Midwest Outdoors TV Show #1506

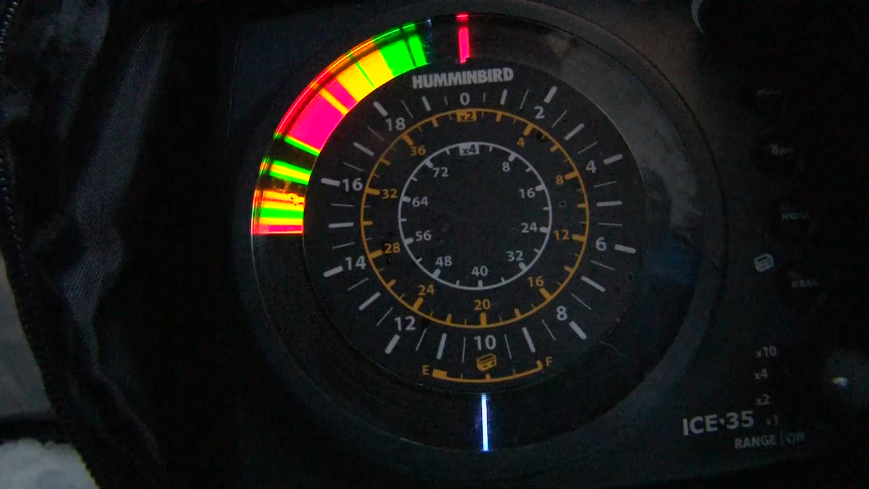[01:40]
If you have a hummingbird or a Vexar or a Markham or anything, make sure you watch the bottom on that very closely. Then you guys should do good today.